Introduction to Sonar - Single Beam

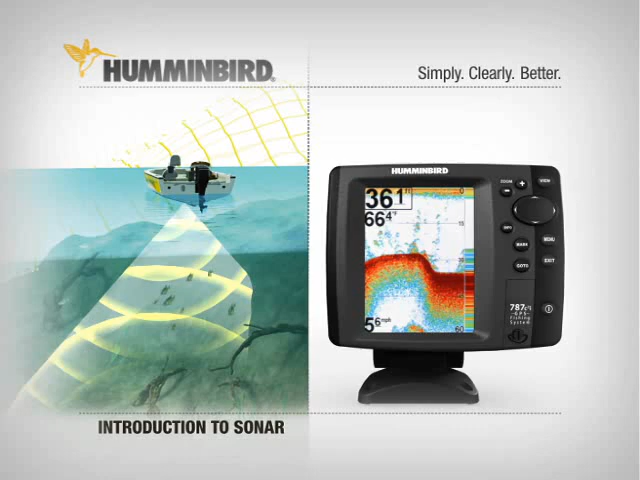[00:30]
In a typical Humminbird, this happens up to 50 times every second to provide an accurate picture. On a Humminbird, the real-time sonar at the far right of the display shows you what's directly beneath the boat at that very moment. Everything you see to the left of that is the history or what you have passed over in your boat. These sonar cones can be made to scan in different ways.
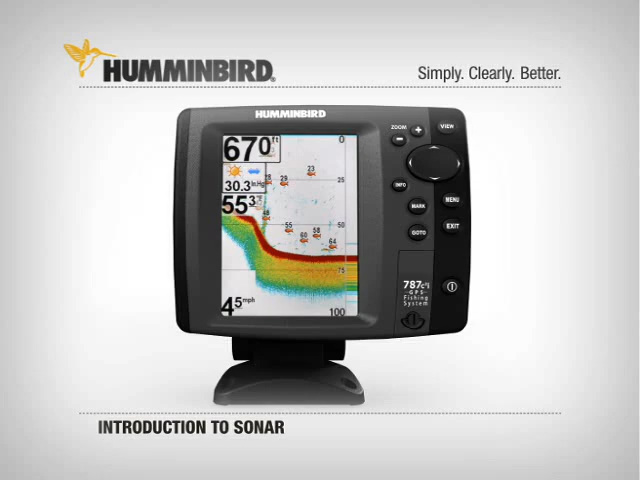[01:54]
On select units, you can even tell a fish's size by the size of symbol displayed, or tell the unit to display only fish of a certain size. Working with all this technology together in different ways, the Humminbird user has a distinct on-the-water advantage.